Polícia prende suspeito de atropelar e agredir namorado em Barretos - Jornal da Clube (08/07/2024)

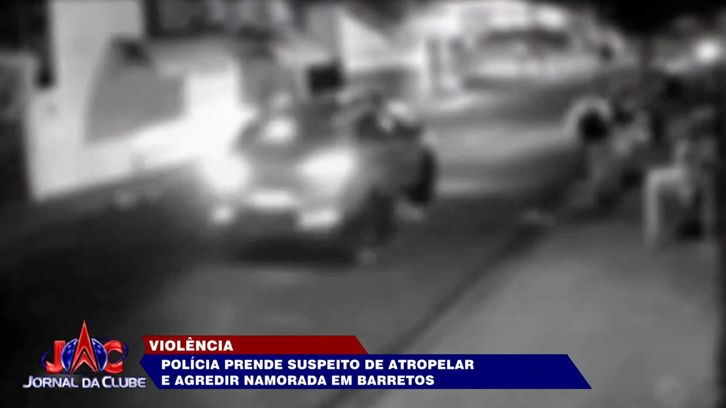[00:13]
As agressões ocorreram no dia 29 de junho em frente a um estabelecimento comercial no bairro Bom Jesus. Câmeras de segurança flagraram toda a ação. A mulher registrou o boletim de ocorrência por lesão corporal.